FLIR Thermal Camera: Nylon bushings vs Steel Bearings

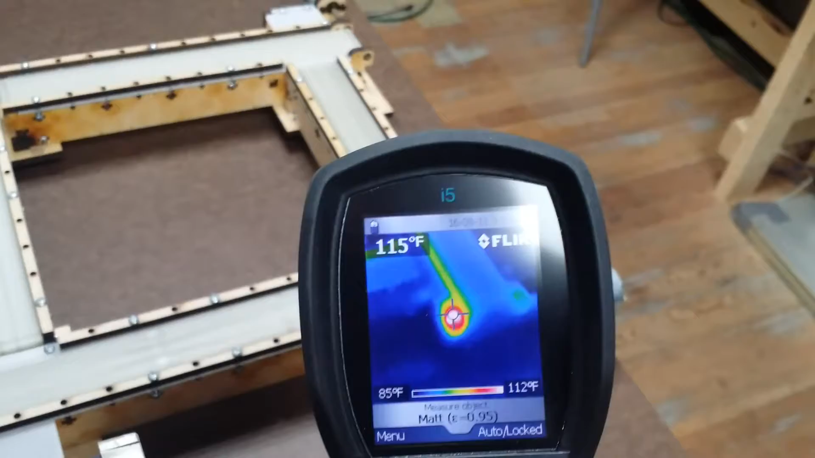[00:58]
On screen: spot 115°F, scale top 112°F, scale bottom 85°F
Even to the point that it puts a streak down the belt of all that heat.
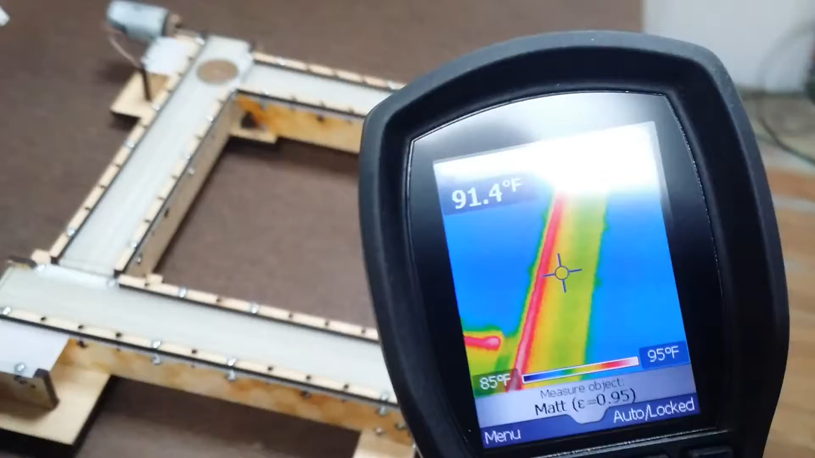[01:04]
On screen: spot 91.4°F, scale top 95°F, scale bottom 85°F
Now one of these, this one over here, I put on a bearing, and look at that.
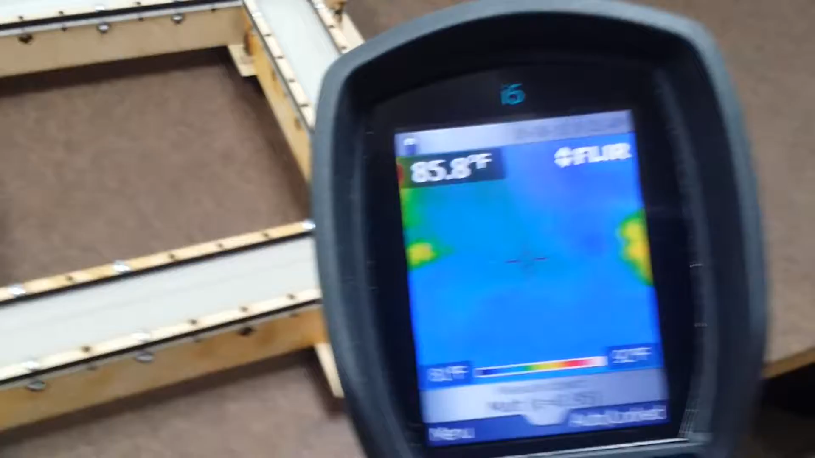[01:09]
On screen: spot 85.8°F
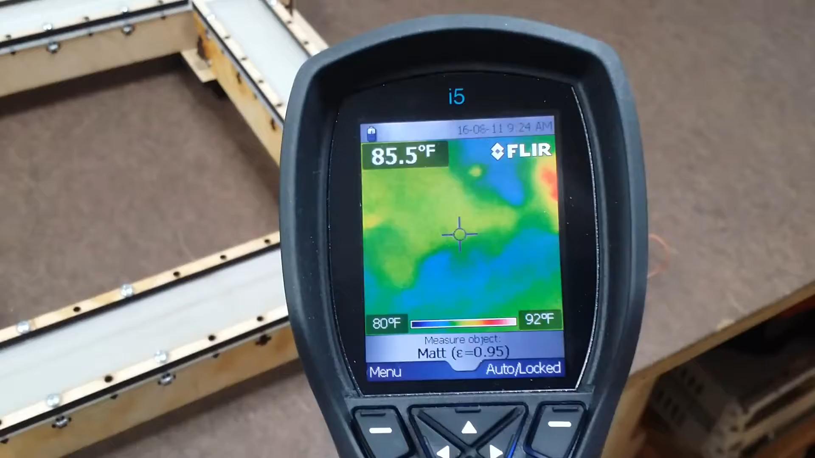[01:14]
On screen: spot 85.5°F, scale top 92°F, scale bottom 80°F
There's the heat from the motor, but there's no heat whatsoever where I put the bearings in right here.
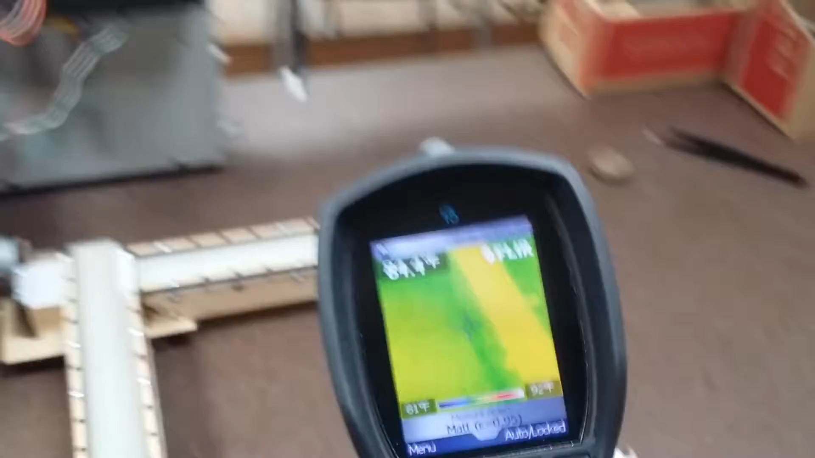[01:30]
So, somebody gave me this, this thermal flare gun to play with, and it's just,
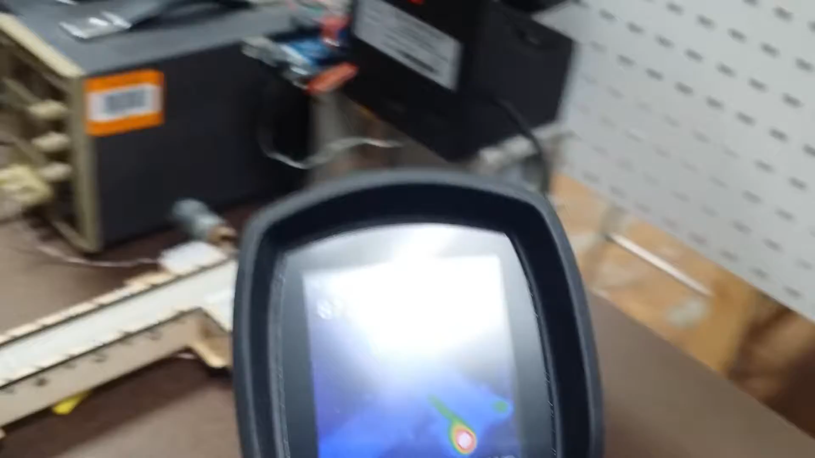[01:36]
we got a little bit of reflection there.
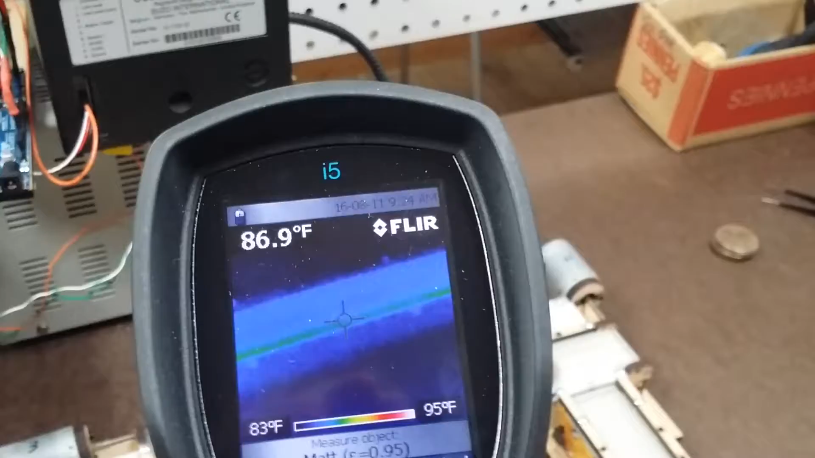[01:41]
On screen: spot 86.9°F, scale top 95°F, scale bottom 83°F
It's just so interesting to see the difference in
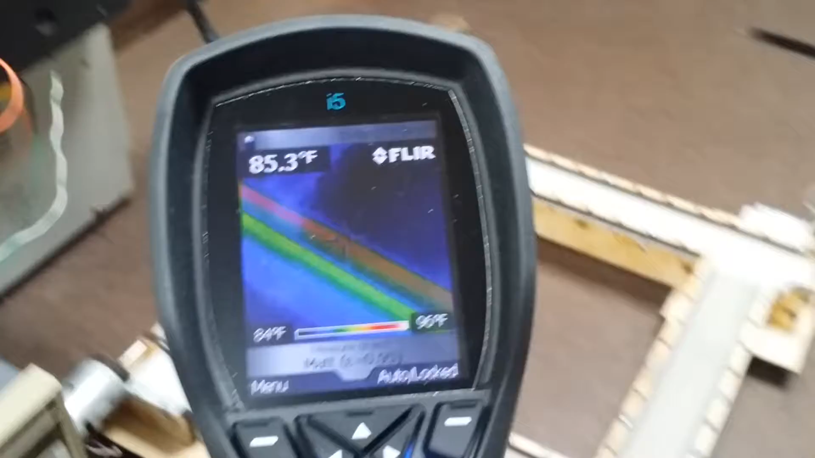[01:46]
On screen: spot 85.3°F
the temperatures with the nylon bushings versus
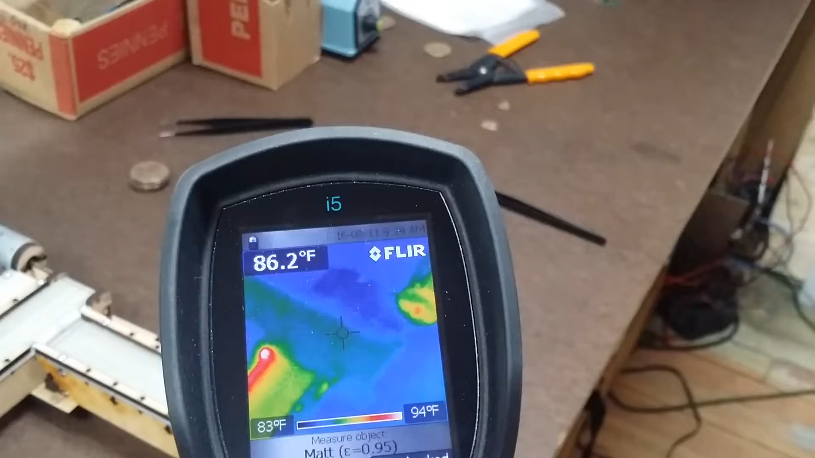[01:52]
On screen: spot 86.2°F, scale top 94°F, scale bottom 83°F
the one conveyor having a real bearing.